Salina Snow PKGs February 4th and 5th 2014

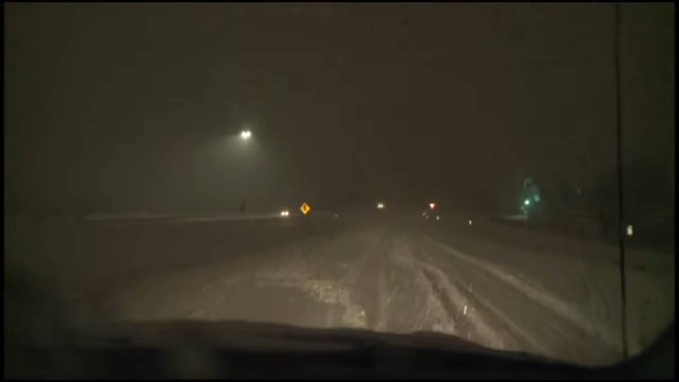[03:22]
They were really bad. I could have kept going, but I kept seeing 18-wheelers in the ditch, cars in the ditch, cars pulling trailers in the ditch,